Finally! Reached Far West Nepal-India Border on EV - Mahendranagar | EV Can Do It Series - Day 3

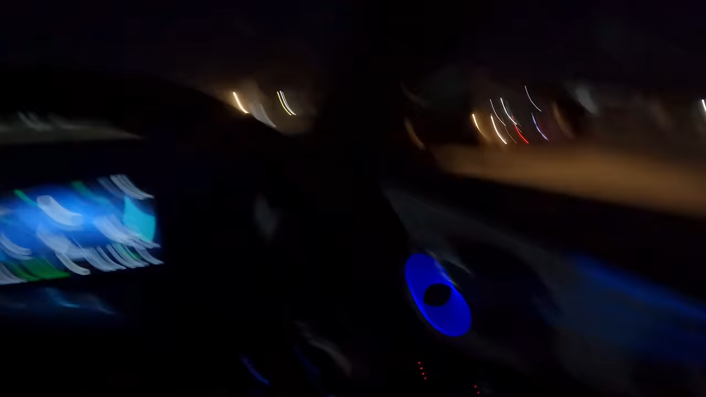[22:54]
नेपालगञ्जको यो चोकतिर आयो बजारतिर अनि हामी अघिको डिस्टेन्सबाट चाहिँ
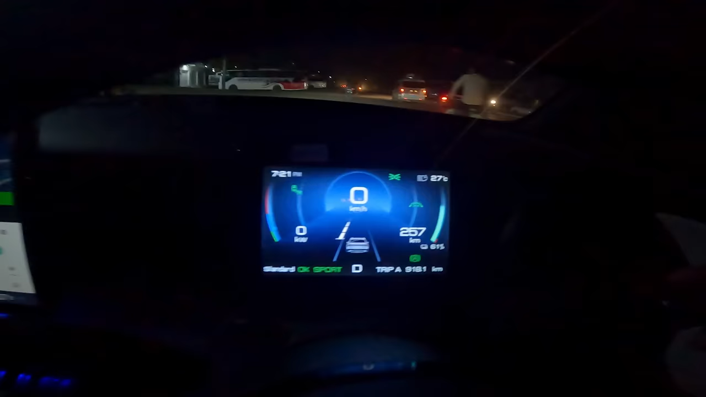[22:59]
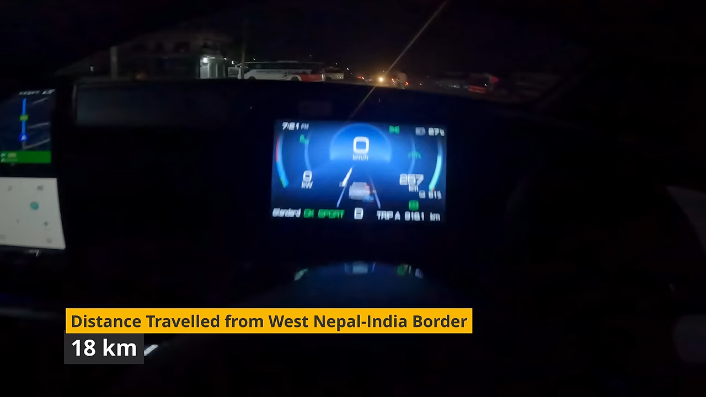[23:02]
918 किलोमिटर भयो हाम्रो 18 किलोमिटर जस्तो आएछौँ ब्याट्री पर्सेन्टेज 61% छ अनि अझै इस्टिमेटेड रेन्ज चाहिँ 257 किलोमिटर देखाइरहेको
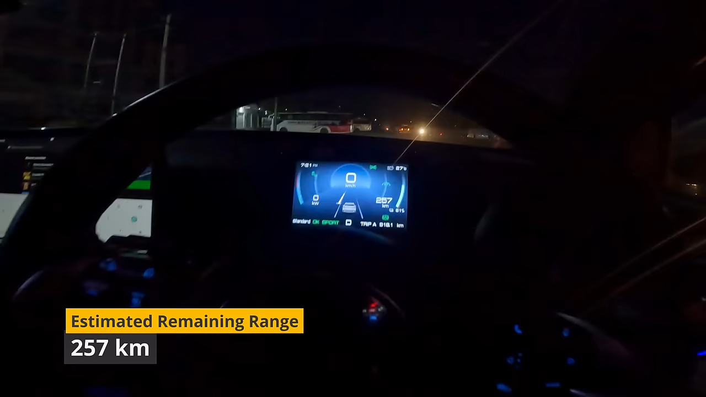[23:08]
छ 721 भइसकेको छ अब चाहिँ सिधै अगाडितिर लाग्छ मैले तपाईँहरूलाई आउँदाखेरि देखाएको थिएँ बाटो
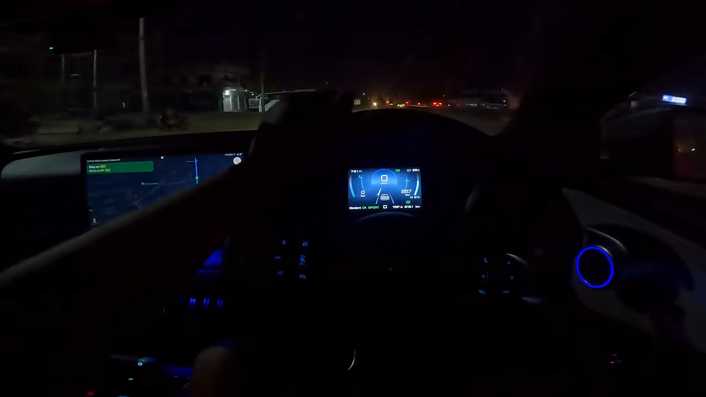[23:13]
त्यही भएर अब चाहिँ म तपाईँहरूलाई एट द एन्ड अफ द डेस्टिनेसनमै देखाउँछु है त अहिले चाहिँ हामी धनगढी आइपुग्यौँ लाइट चाहिँ यहाँ खत्रै लाइट हालेर रहेछ
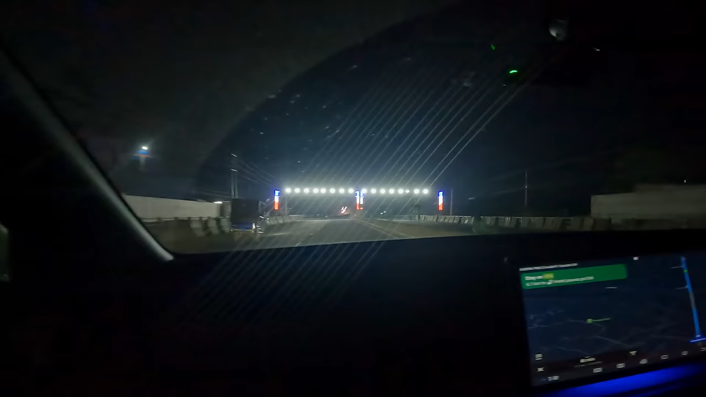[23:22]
होइन कस्तो डिफ्रेन्ट खाले के यो तिनवटा लाइट हालेको पनि कलर चाहिँ बवालले देखिँदो रहेछ अगाडि पुरै लाइट छ